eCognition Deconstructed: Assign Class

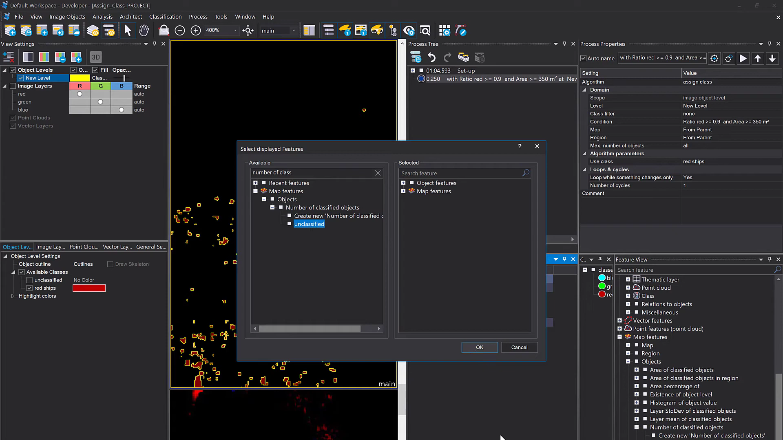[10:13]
Right click, create for all classes and select those. There we go. So currently 16,224. I am going to delete the classification
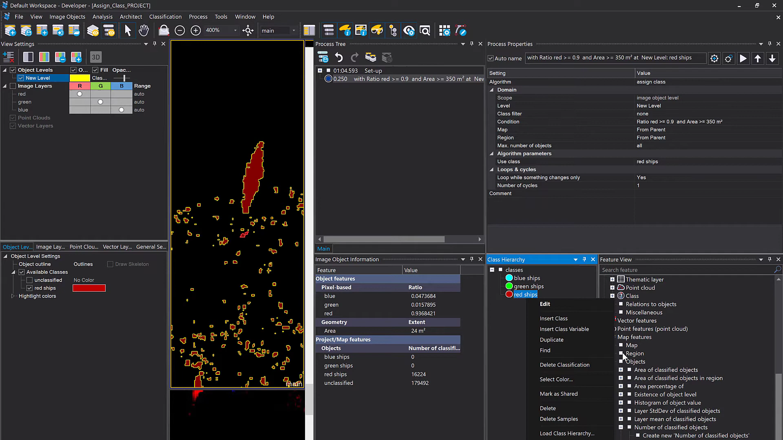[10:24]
and rerun this assigned class now having two conditions.
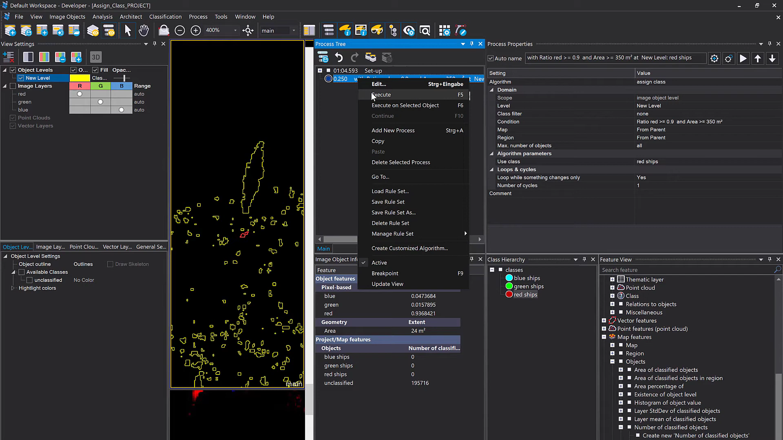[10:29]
And now we end up with 201.
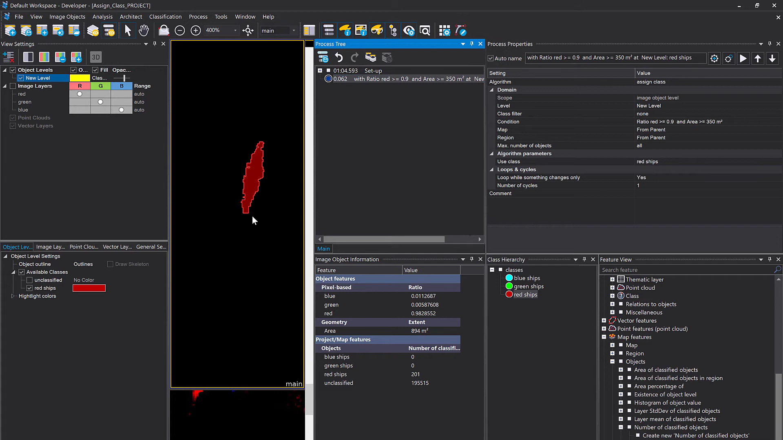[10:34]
See, we kicked out all the small ships. That was actually a bit too much, I guess.
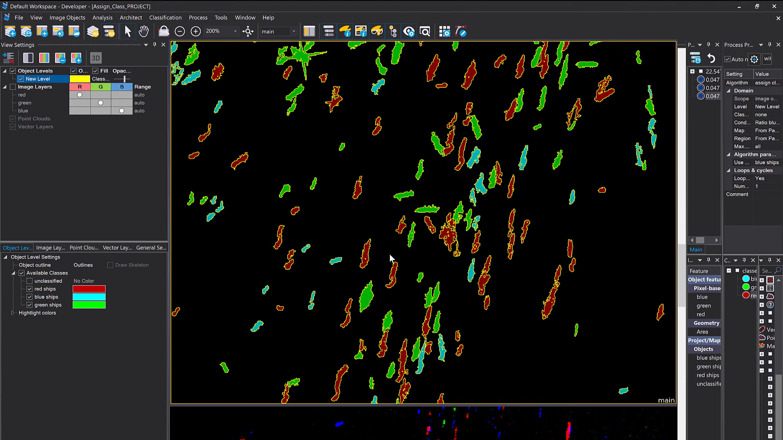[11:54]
And again, we didn't classify the very small ones. Good. So I quickly going to show you that you also can become fairly creative here.
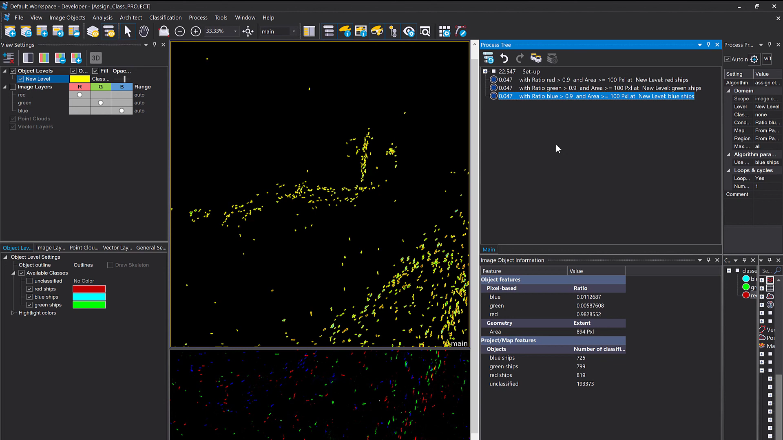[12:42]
So that's all I want to show. Have a look at this project. You can decrease the size. I'm quickly going to do this here. And then you see, we're going to have more boats.